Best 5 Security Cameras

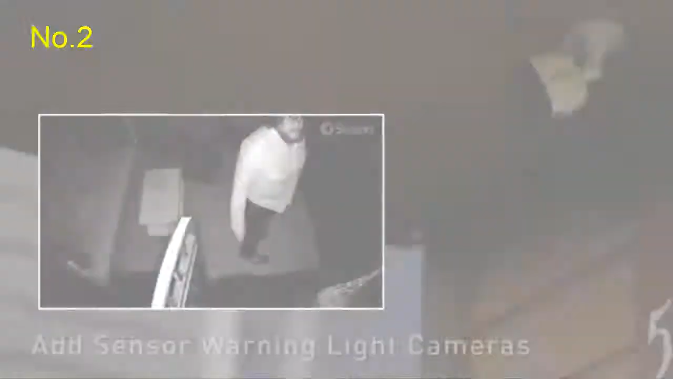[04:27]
Add or swap cameras with sensor warning light cameras that enable color video at night while acting as a powerful deterrent.